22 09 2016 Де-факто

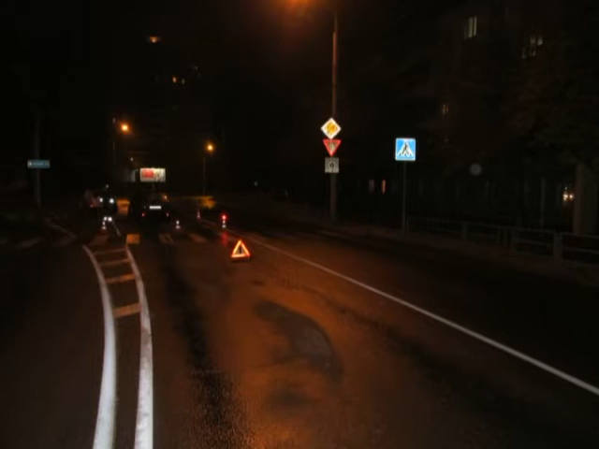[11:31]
В Гомеле 19 августа примерно в 21 час 30 минут на улице Богдана Хмельницкого в районе остановки общественного транспорта улица Быховская водитель автомобиля Митсубиси Спейсвейгон совершил наезд на девушку-пешехода, которая переходила проезжую часть по нерегулируемому пешеходному переходу, потерпевшая госпитализирована.